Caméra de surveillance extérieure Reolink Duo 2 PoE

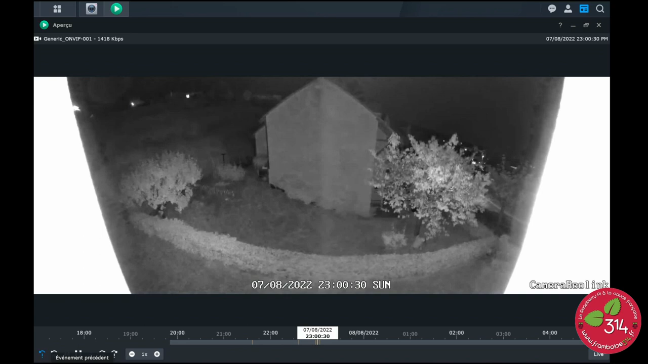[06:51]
Voilà, vous avez des exemples d'éclairage, sans éclairage, éclairage infrarouge ici.